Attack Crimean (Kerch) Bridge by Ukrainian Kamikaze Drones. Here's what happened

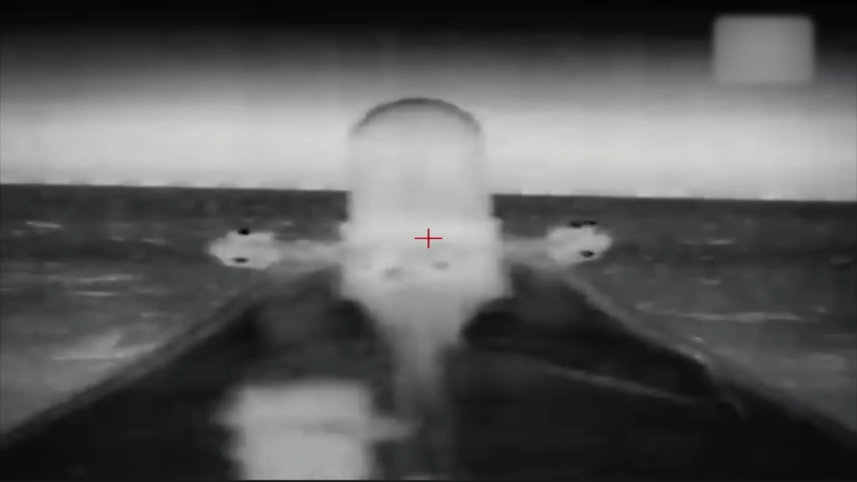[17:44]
And we realized that the tugs could be hiding Russian warships that could attack us with machine guns. Will we have time to maneuver? What should we do?
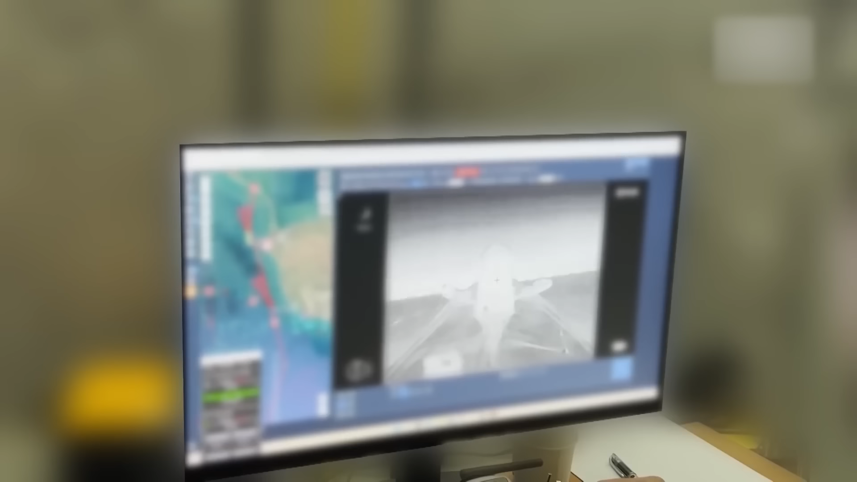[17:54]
Make a 12-degree right turn. Completed. We calmed down, concentrated, let all the enemy equipment go forward and quietly moved on.
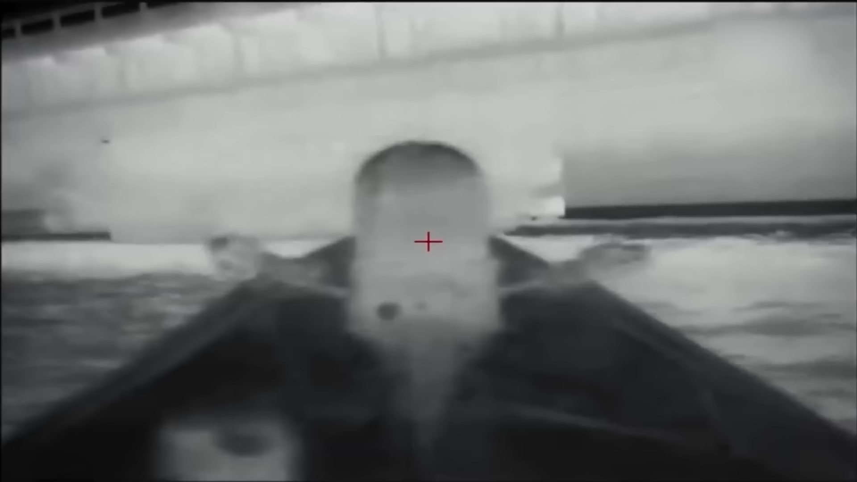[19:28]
Yes, please. Yes, come on, come on.